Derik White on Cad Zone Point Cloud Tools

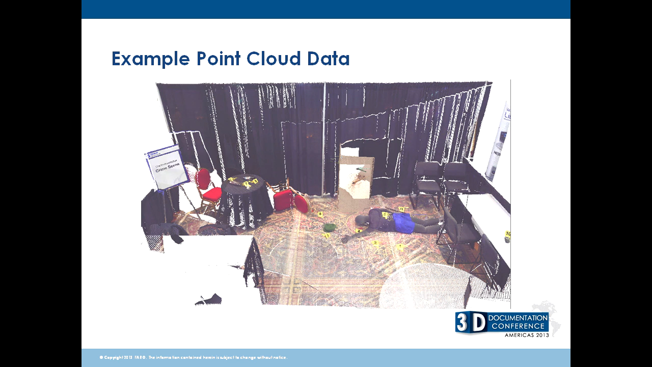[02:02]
This is just an example of a point cloud data, a mock crime scene we took in Colorado last April. And with that data, we were able to create a nice little 2D diagram with bullet trajectories, bodies, evidence markers and all the furniture.
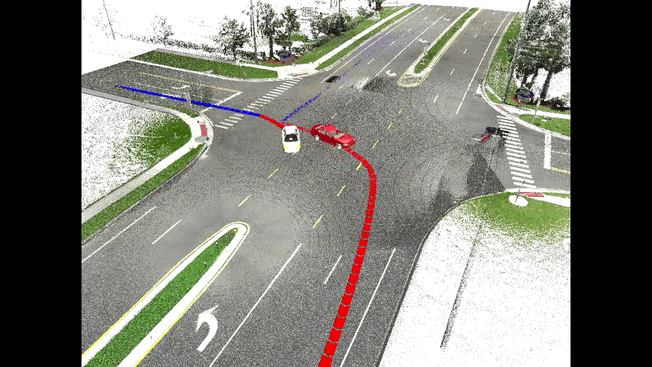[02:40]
And this intersection here was actually a big Florida intersection that was shot a couple years ago. So importing measurements into CAD and into our program in particular.
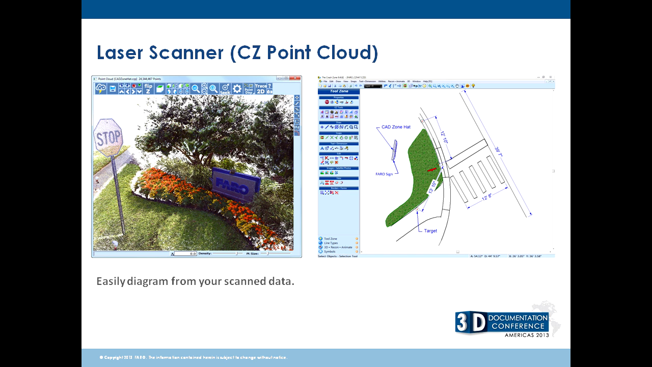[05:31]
We want to just connect the dots. So we could create a diagram using any of these methods independently or combined. And so you could complete a diagram using your point cloud data. But if you wanted to combine total station data to that in the diagram program, you could.
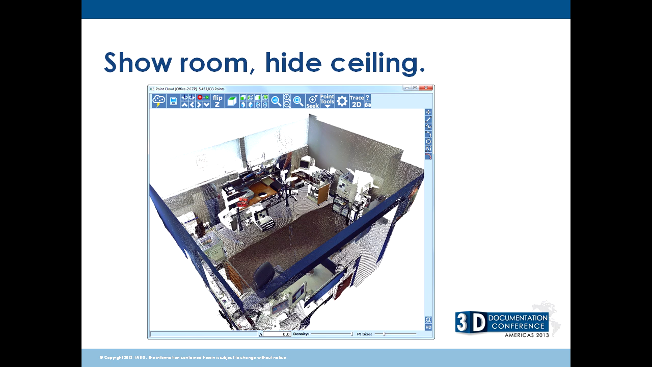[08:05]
We're just hiding points, keeping points, bringing points back. It's just to make it easier to work in.
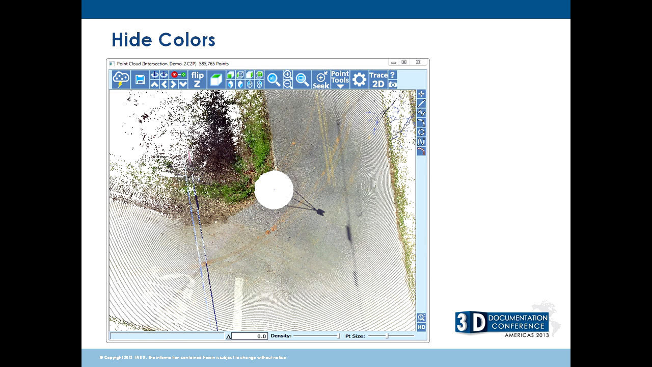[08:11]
We could get a scene like this where you can see there's skid marks and maybe there's mud or a different color. So we can hide colors and bring things out a little bit more.
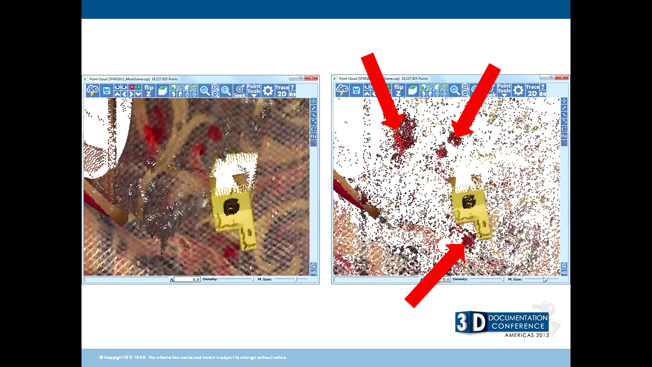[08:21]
In this case, we have a very complex carpet here, but we're able to hide enough that maybe the blood stains stand out a little more. Night vision.
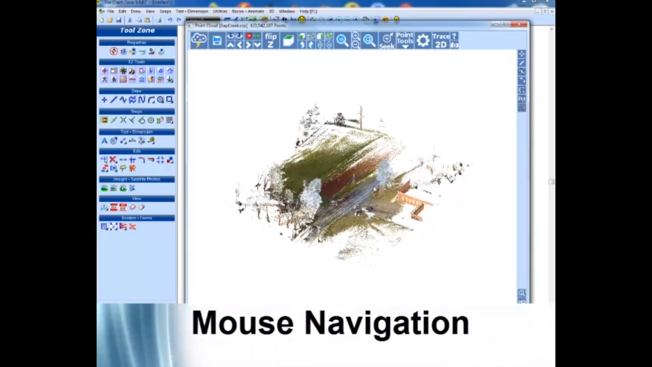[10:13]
Mouse navigation. So how do you navigate when you're in the cloud? Well, you just, just like in our 3D viewer, you keep it very easy.
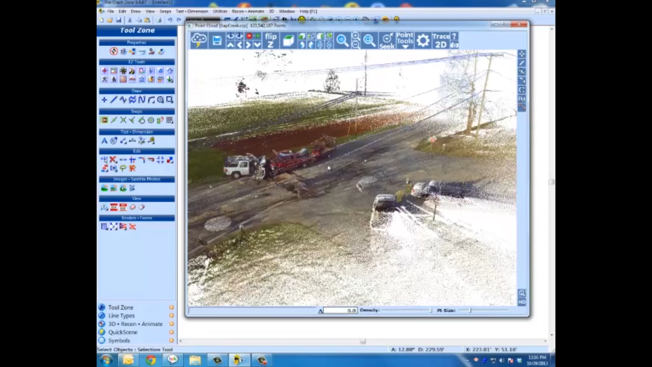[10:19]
You hold down the left mouse button. You can move up and down, left and right.
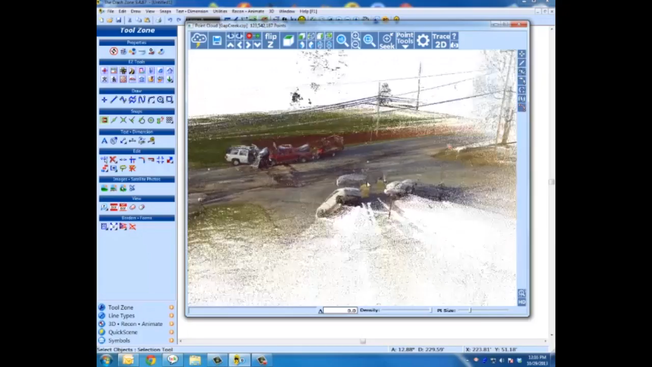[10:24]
You can use the mouse wheel to zoom in and out. And if you hold down the mouse wheel, you can pan.
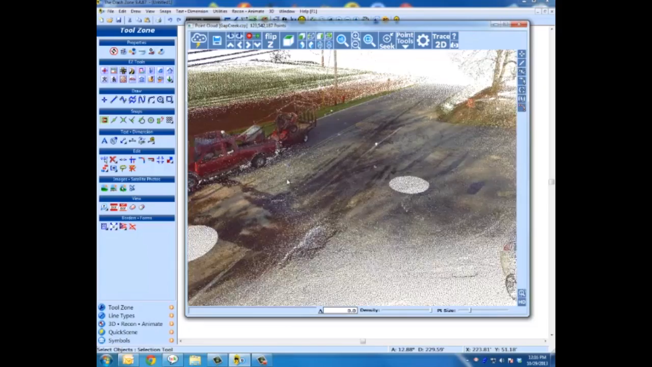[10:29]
So it just really helps you kind of get around and get the view you want before you start drawing. And then kind of the king of the navigation tools is seek.
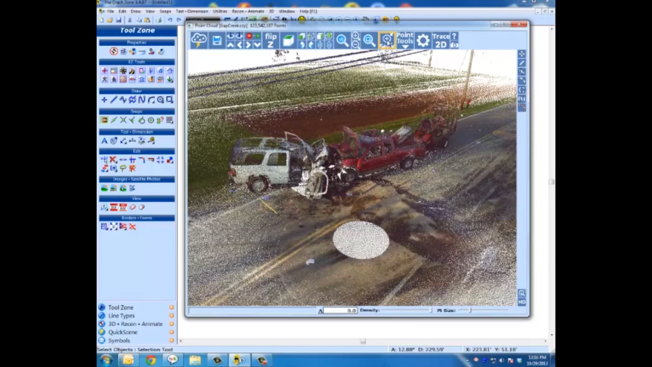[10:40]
And that sets your rotation point. Click on seek and then click on any place in the, in the, uh, like this fire hydrant.
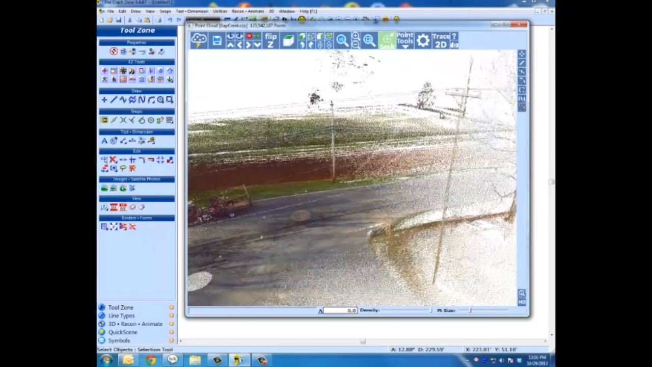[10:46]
And it lets us, everything we do zooming or rotating will be about that point until we change it or turn it off.
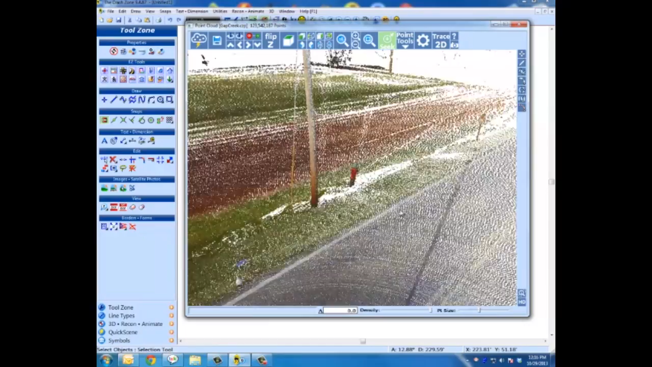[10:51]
So you don't have to work really hard.
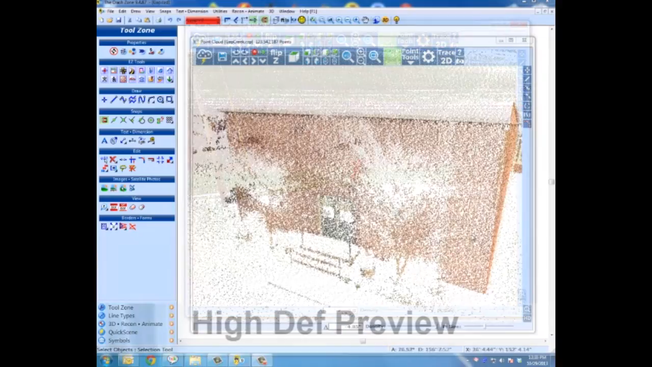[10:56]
Another thing is we're, we're limiting some of the points to make it faster, but we can do a quick high def preview.
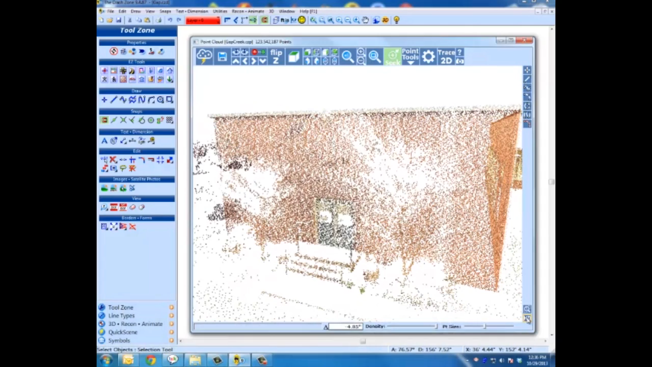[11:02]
It's volatile. So as soon as I move, it goes away.
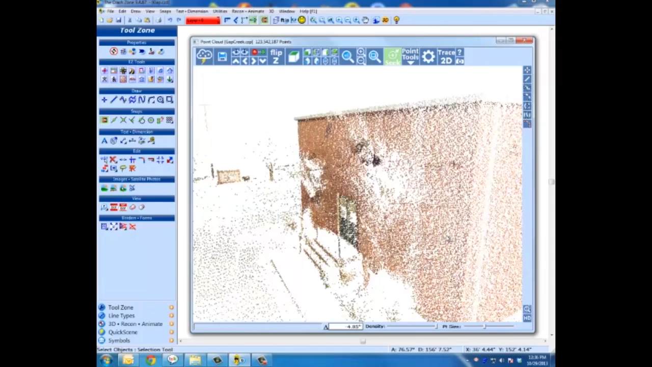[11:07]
But if we need to keep an area up of evidence or something, we just want to see while we're moving around, we can do a high def preview window.
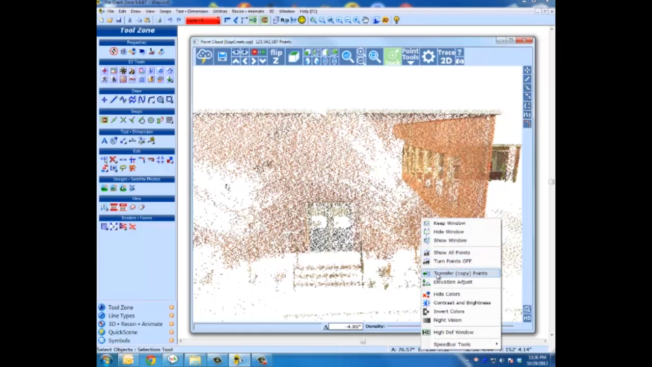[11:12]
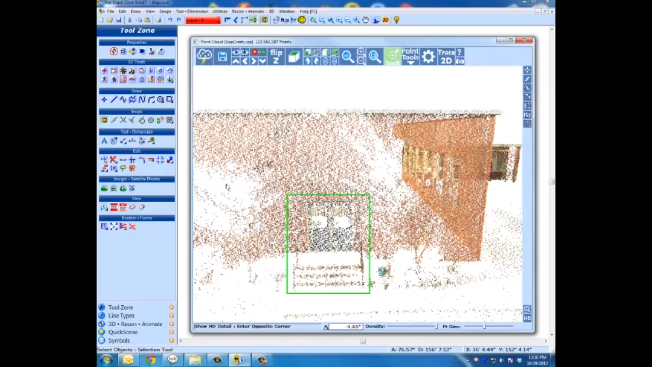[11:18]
And that will bring in all the data that's indexed for this cloud and hold it in place there.